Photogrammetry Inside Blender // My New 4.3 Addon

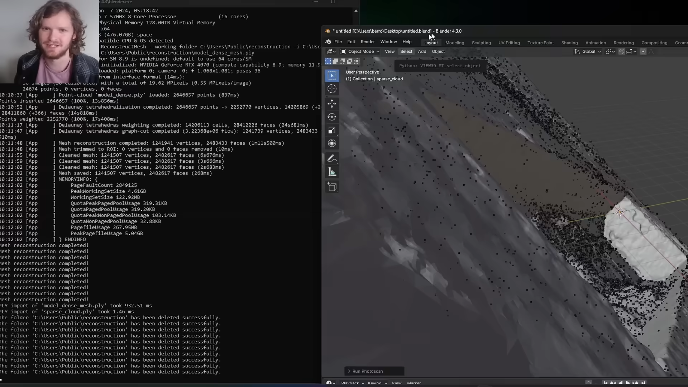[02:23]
What you're going to see is it's like, whoa, that's wrong. That's not the concrete I was expecting. Really, you just have to rotate it. It's on the other side.
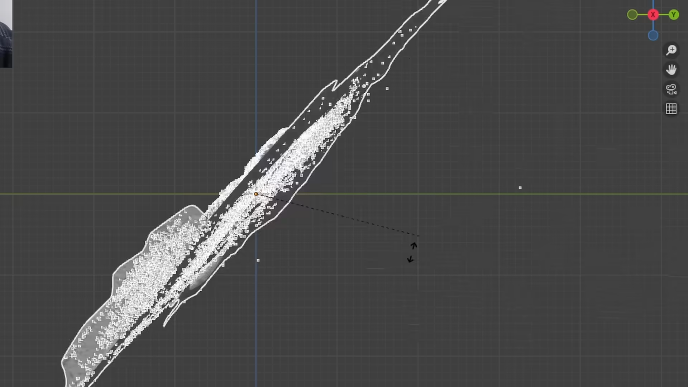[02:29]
Take this.
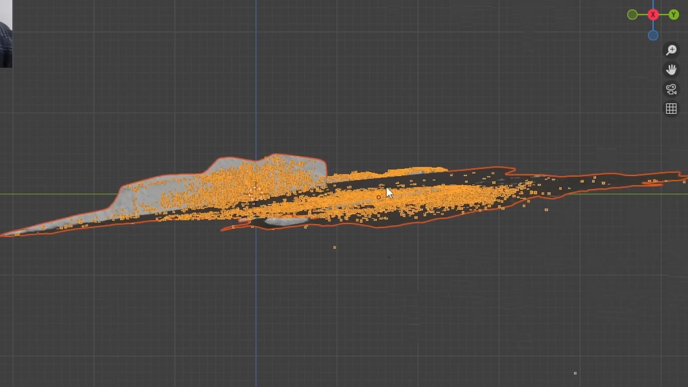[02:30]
I'm going to rotate it to the orientation that I want.
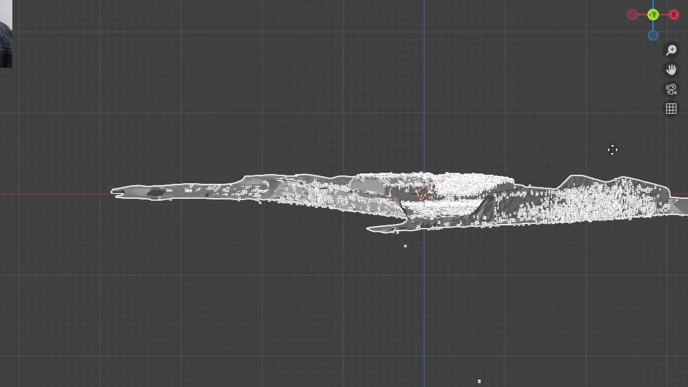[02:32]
And you can see it came with a sparse point cloud.
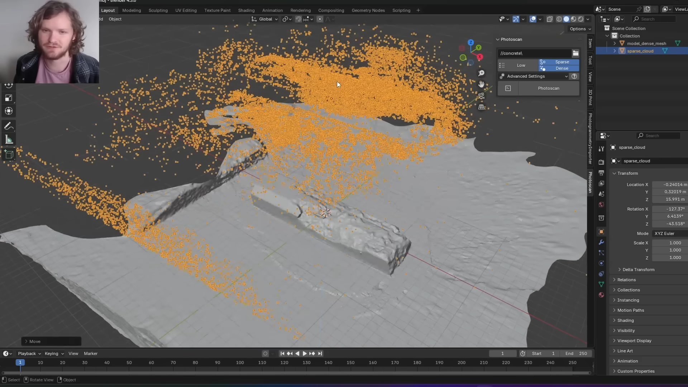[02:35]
That's from the sparse reconstruction step. I just put this in here so that you don't have to run it before knowing for sure, okay, this is going to work. And then you can run the dense step.
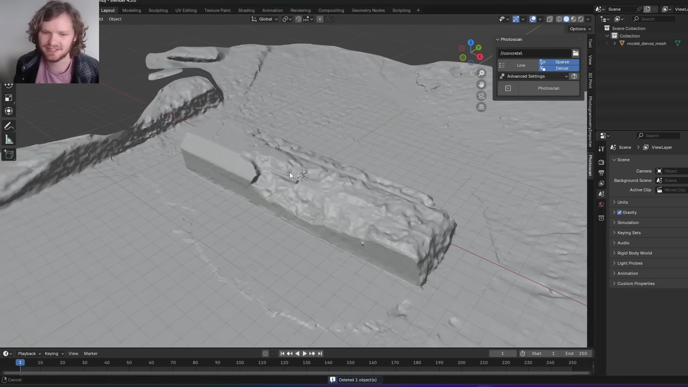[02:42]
But this is all we want. And you can see it also tried to photogrammaturize all the surrounding surface. Now, of course, in this case, I don't want the surrounding model. Unless you do. I just want the concrete block itself. You could do this with booleans, and we might do that.
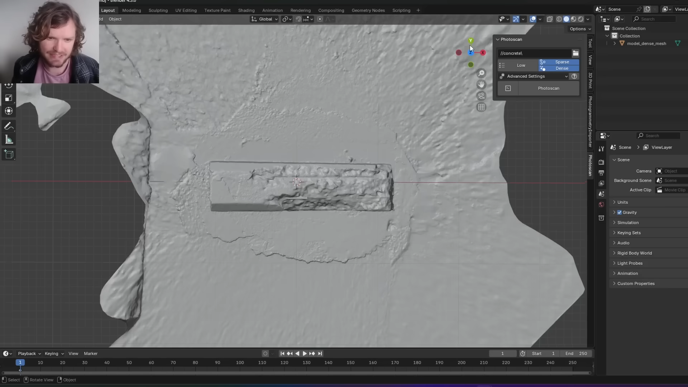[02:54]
But because this is such a simple shape, it's basically like a rectangle, I think we can get away with a selection. Go into edit mode.
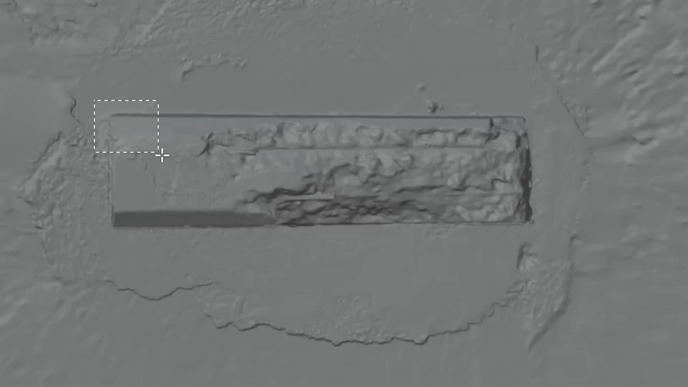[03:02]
I'm just going to highlight the section that I want, which is roughly this.
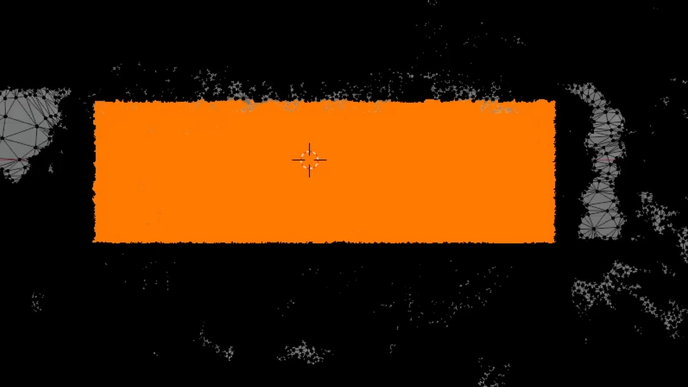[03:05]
When I turn overlay back on, you can see our selection.
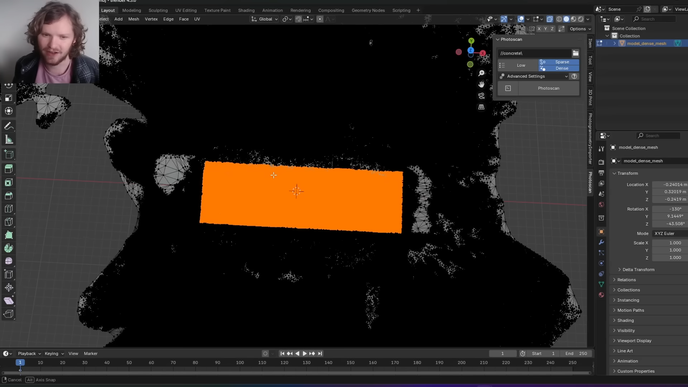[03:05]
Control-I invert. So it's everything except this concrete block. And delete.
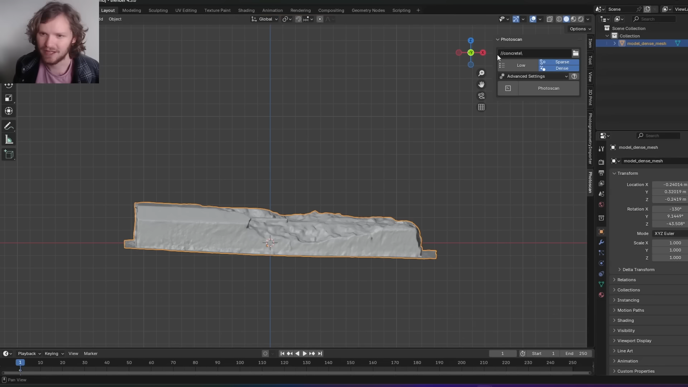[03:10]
If you want to be more exact with this, I'm just going to align all our orientations over here.